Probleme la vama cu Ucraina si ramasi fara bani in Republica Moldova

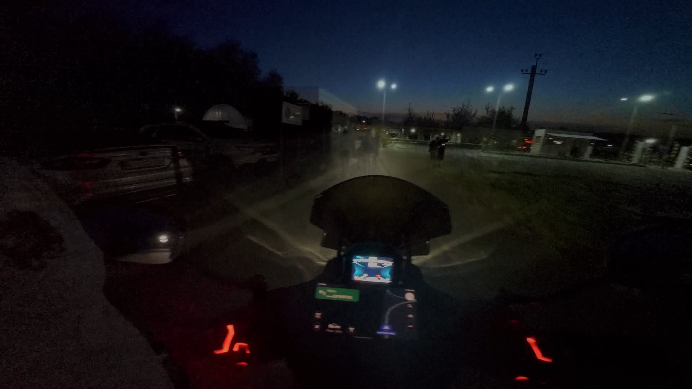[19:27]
De fapt, ne-am luat țeapă. Practic am pierdut o oră jumate la graniță și ora aia jumate făceam în plus pe la Galați.
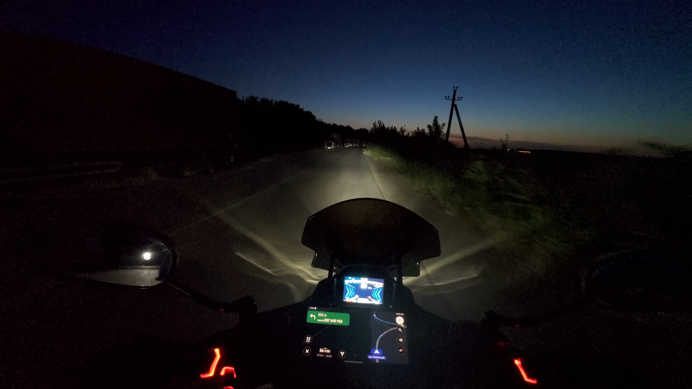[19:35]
Asta este. Știi cum e, că trăiești în veți și cu ocazia asta pot să spun că sunt oficial în Ucraina.
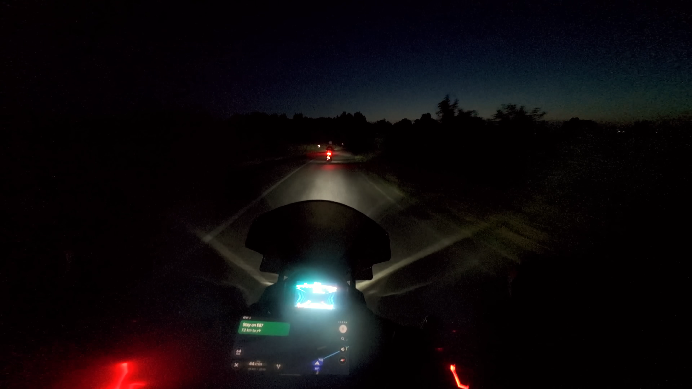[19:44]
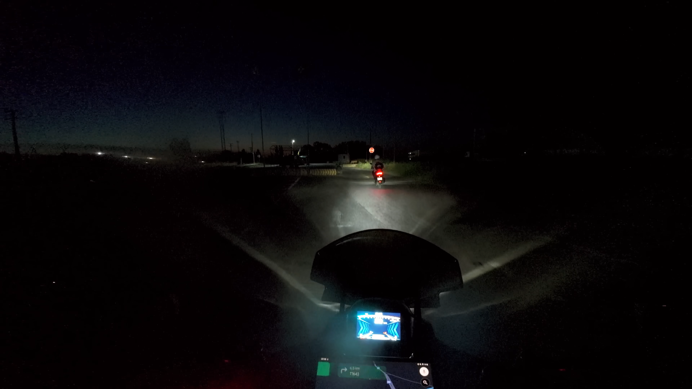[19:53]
primul punct în care trebuie să ne oprim sau nu ne-am oprit.
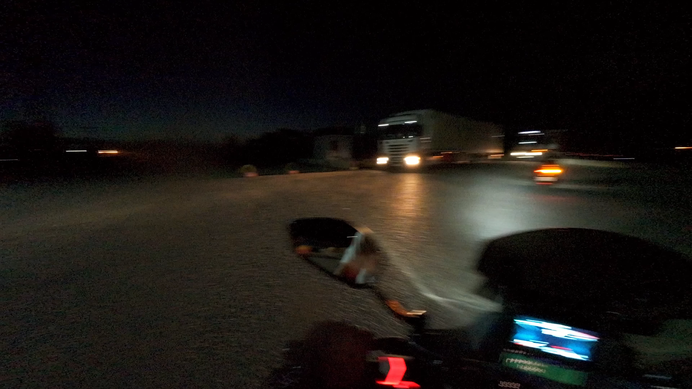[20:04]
Mașini de poliție, oprit pe partea dreaptă. Drumul frumos pe care mergeam nu mai este atât de frumos, a stricat și este plin de gropi.
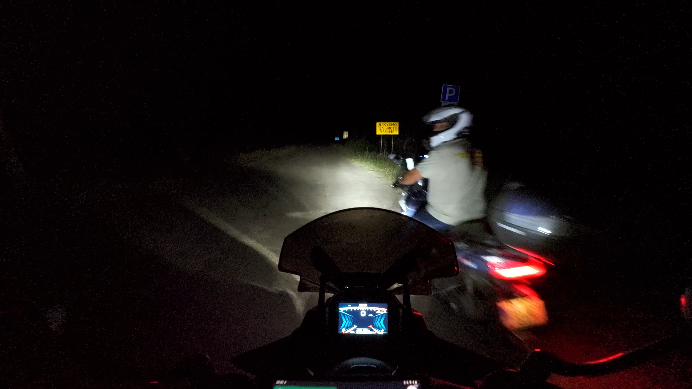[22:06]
Acum înțeleg eu de ce drumul ăsta este lăsat în paragină, pentru că nu se circulă pe aici, având în vedere că granița este închisă.
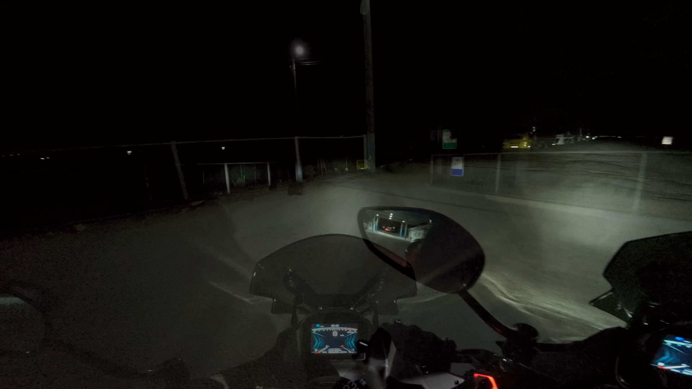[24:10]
Exact! Pleacă de aici! Asta este un drum între Moldova și Ucraina și este plin de gropi. Cred că n-a fost reparat de când a fost construit acest drum. Este...
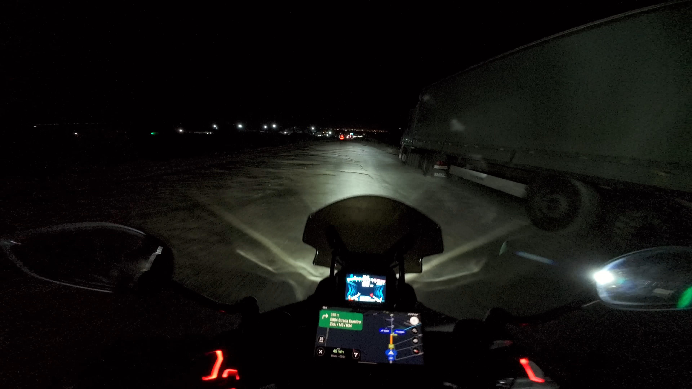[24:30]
Mamă, deci nu am mers în viața mea pe un drum atât de prost.
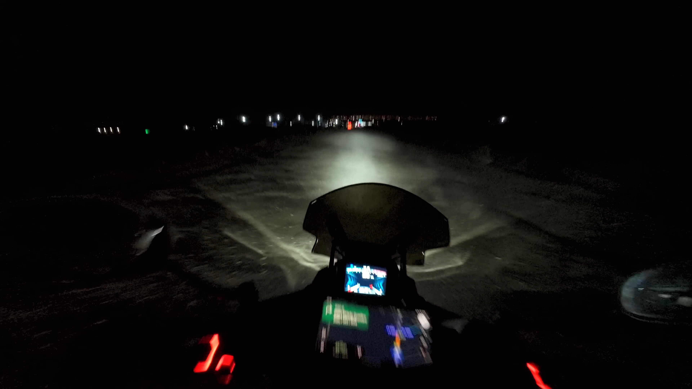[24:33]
E combinat cu gropi, cu pământ, cu asfalt vechi. Cum sunt drumurile în Moldova? Foarte, foarte bun.
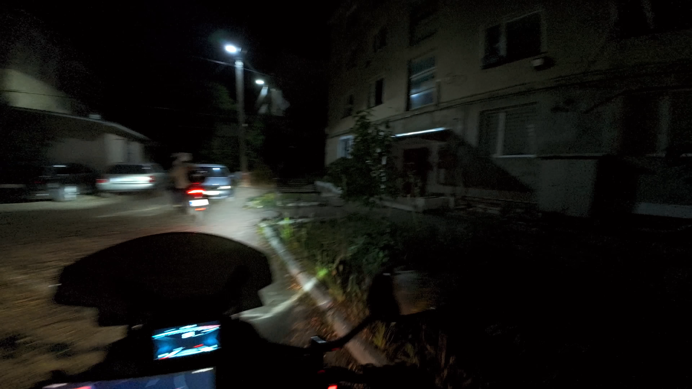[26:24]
Pare că suntem într-o zonă rezidențială.